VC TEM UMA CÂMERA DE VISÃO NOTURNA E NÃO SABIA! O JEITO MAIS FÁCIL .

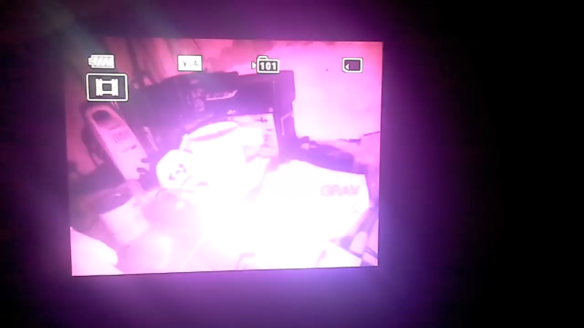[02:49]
eu vou tá disponibilizando o vídeo que tá sendo gravado por ela agora,
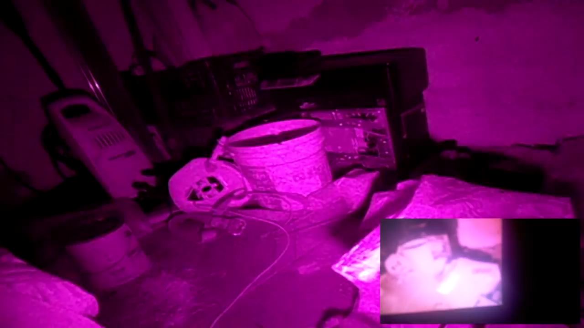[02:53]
tô gravando o vídeo com ela né, não quer focar,
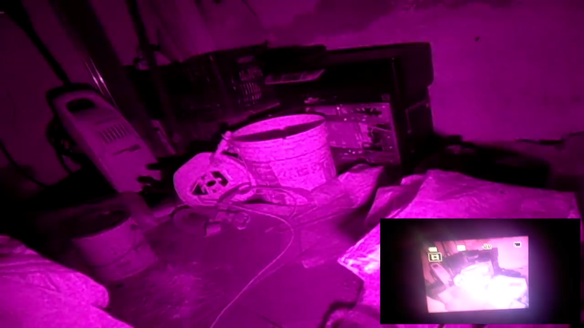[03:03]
tá funcionando aí, tá funcionando aí,
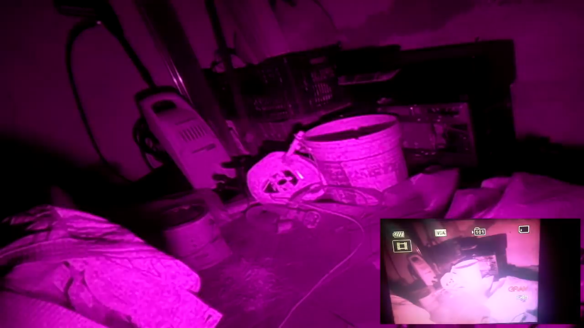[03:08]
tá funcionando aí, é, eu tiro, quando eu tiro aqui o celular dela né, você pode ó, não ver nada né,
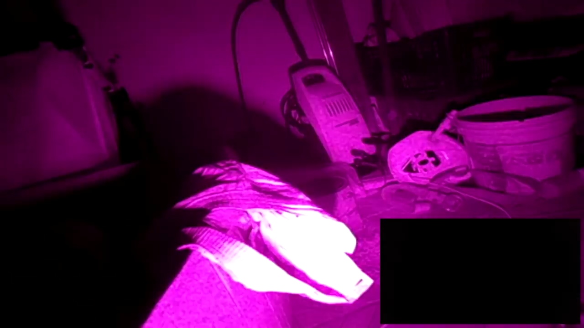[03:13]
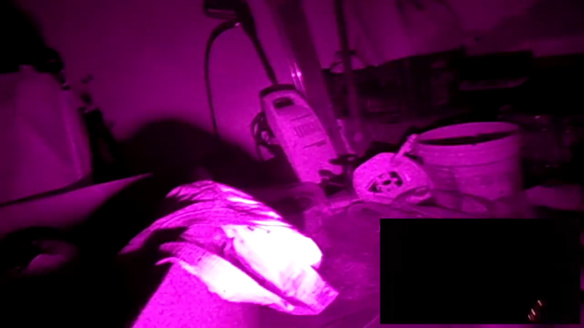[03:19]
ver só os LED né, vocês podem ver aí, vocês podem ver aí, não sei se não tá dando de ver, vai ser os LED,
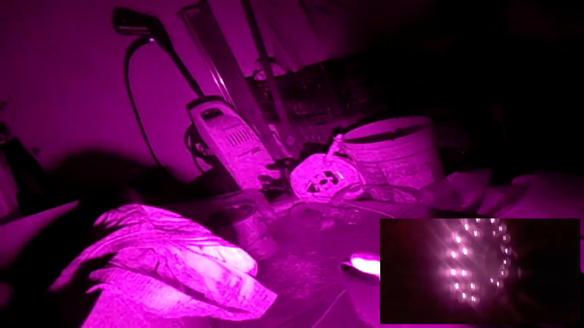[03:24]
24 LED viu galera, vocês podem tá achando esses LED aí né, essas câmeras aí, sucata, sucata de câmera,
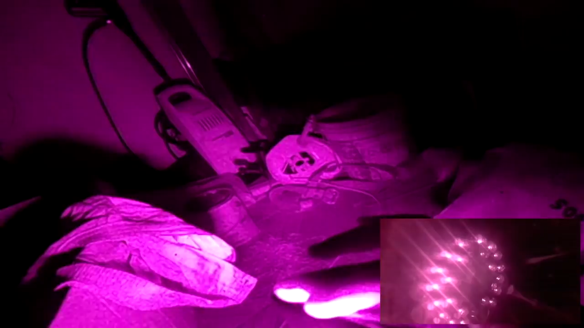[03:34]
de vigilância né,
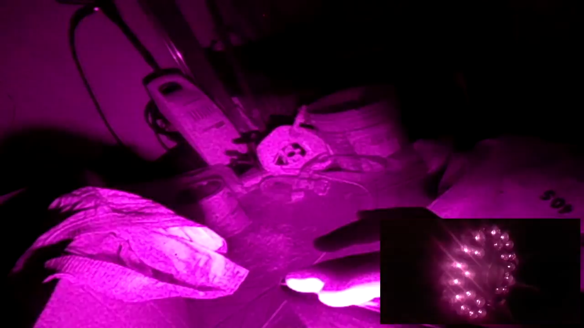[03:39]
geralmente os LED nunca queimam né, só quem queima é as câmeras,
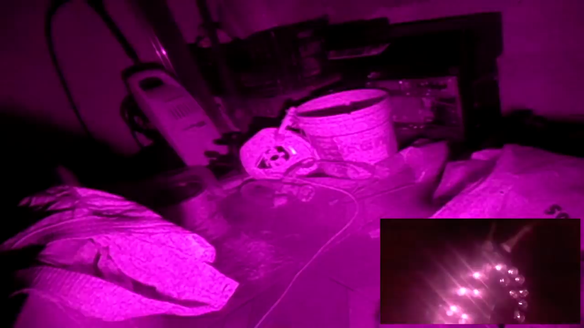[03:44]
aí tá aí ó, câmera aí boa demais,
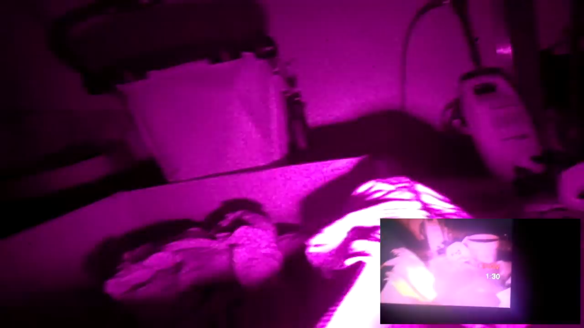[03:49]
funcionando aí, só você fazer aquela paradinha lá que eu ensinei você fazer,
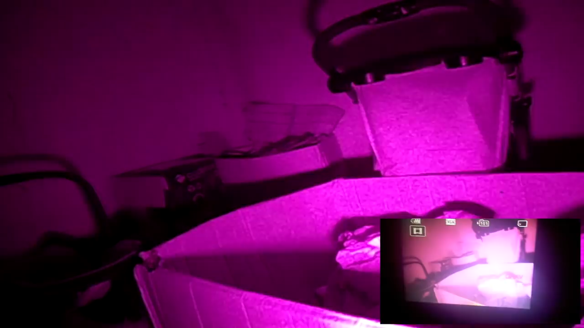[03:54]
que ela se torna aí uma câmera de visão noturna,
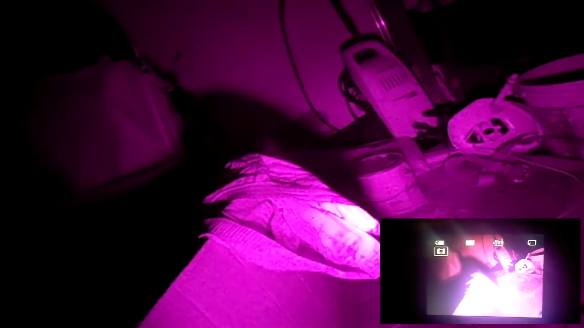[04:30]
nós vamos ter essa câmera aí em breve eu tenho certeza, eu acredito muito nisso né, então falou minha galera,
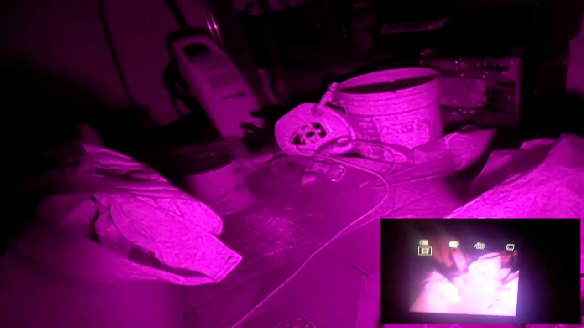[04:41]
pode fazer do jeito que eu falei viu, que vai dar certo, a câmera aí infravermelha aí, você pode ter ela aí na sua casa aí, não sabe né,